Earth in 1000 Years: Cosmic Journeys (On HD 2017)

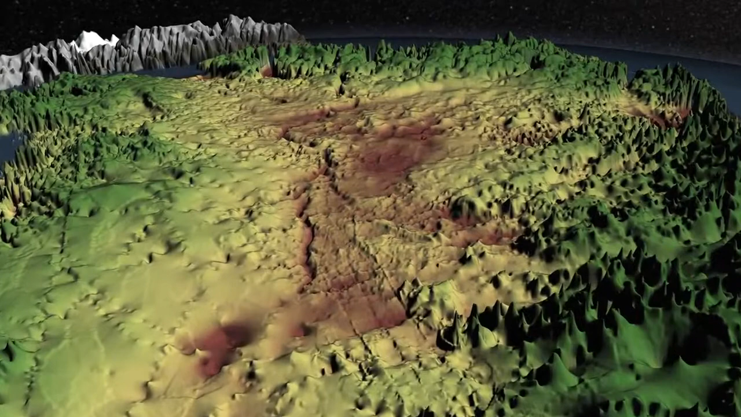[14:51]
Scientists found that it's 550 kilometers long and up to 800 meters deep.
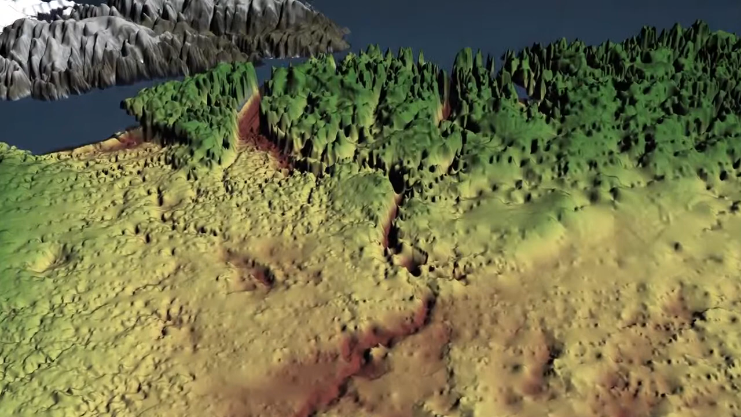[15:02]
It leads from Greenland's interior to one of today's most volatile glaciers.
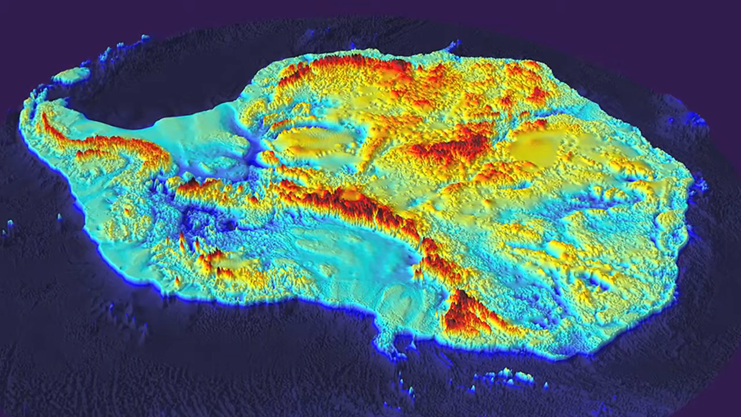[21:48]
In contrast, the western side dips as much as 2,500 meters below present-day sea level.